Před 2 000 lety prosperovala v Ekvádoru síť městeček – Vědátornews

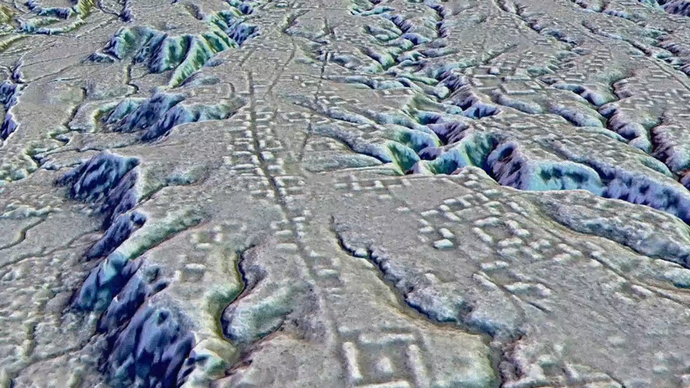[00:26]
Byly známi desítky let. Lazerové mapování, které prokouklo stromovou klembu, nenašlo ruiny náhodou, ani nemířilo na blind.